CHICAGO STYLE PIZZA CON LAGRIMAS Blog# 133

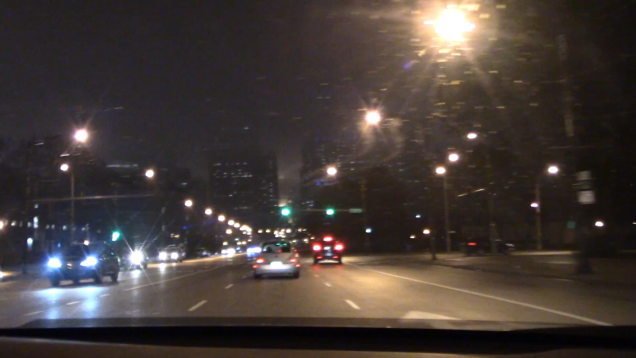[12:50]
Mijo, ¿para dónde me voy? Hay un lugar también que nos gusta, que es de hamburguesas bien ricas, pero... Sí, just so you guys can see Lakeshore Drive at night.